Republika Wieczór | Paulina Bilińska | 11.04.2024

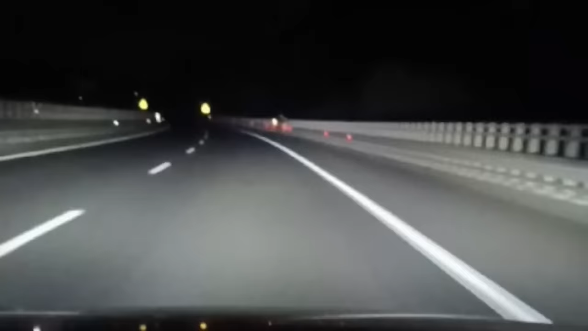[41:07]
O zachowaniu bezpieczeństwa zapomniał również rowerzysta, który po zmroku poruszał się drogą ekspresową S3.
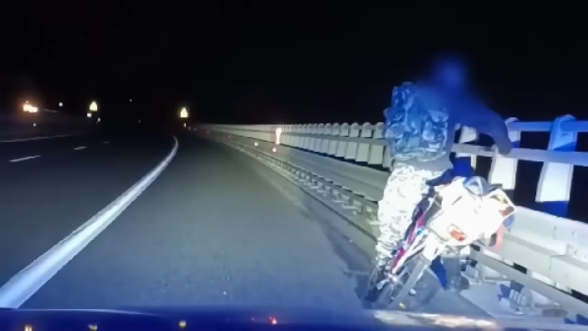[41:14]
Na szczęście 57-latek trafił na policjantów międzyrzeckiej drogówki, którzy odprowadzili go w bezpieczne miejsce, gdzie mógł dokończyć swoją podróż.